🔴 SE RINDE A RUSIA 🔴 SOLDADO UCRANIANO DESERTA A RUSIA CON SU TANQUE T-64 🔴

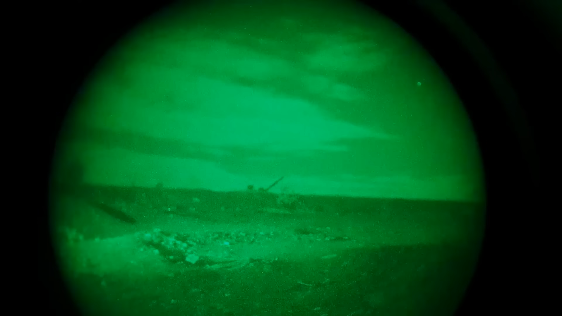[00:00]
La madrugada del 24 de mayo de 2024, un soldado ucraniano robó un tanque T-64
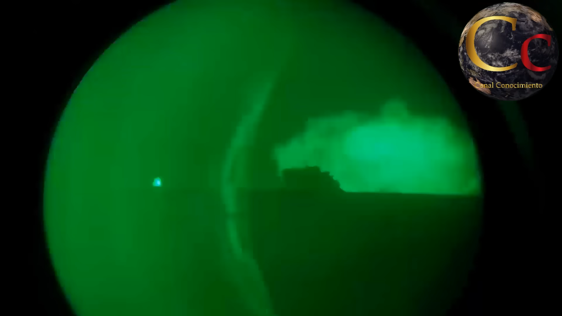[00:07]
y cruzó la tierra de nadie hasta llegar a las líneas rusas,
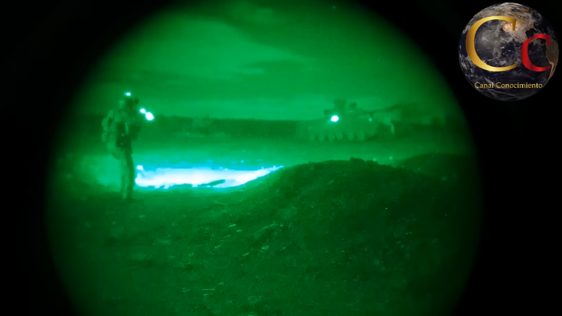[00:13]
donde finalmente se entregó a los rusos tras haber acordado previamente su huida y deserción a Rusia,
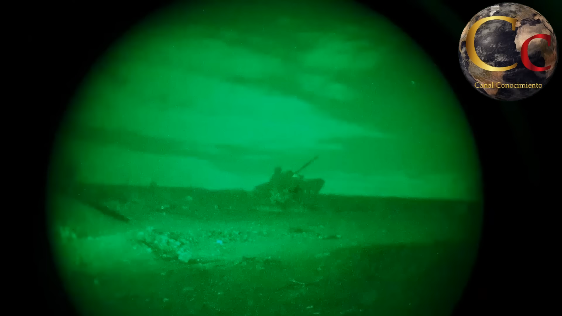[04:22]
Un soldado ucraniano roba un tanque T-64 durante la madrugada. No tiene artillero ni comandante, únicamente el conductor.
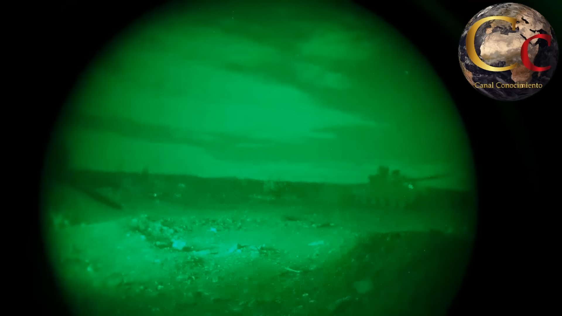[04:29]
Solo él conduce el tanque en medio de la tierra de
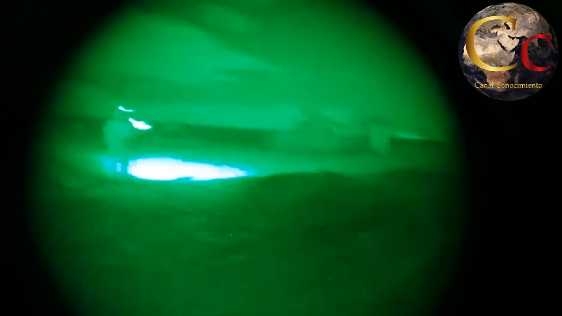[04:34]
nadie y con el cañón apuntando hacia el cielo en señal de rendición.
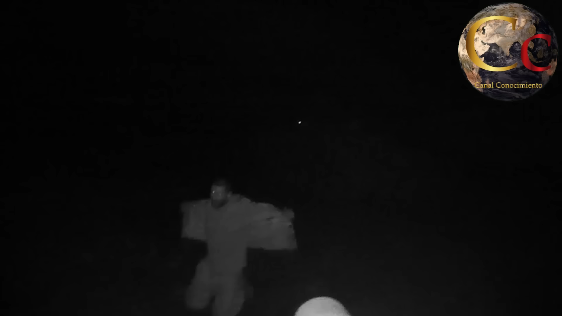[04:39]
Tras llegar a las líneas rusas,
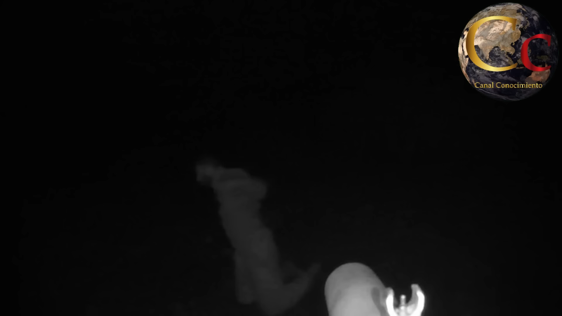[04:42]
el soldado ucraniano se entrega a los rusos y estos finalmente lo sacan del campo de batalla.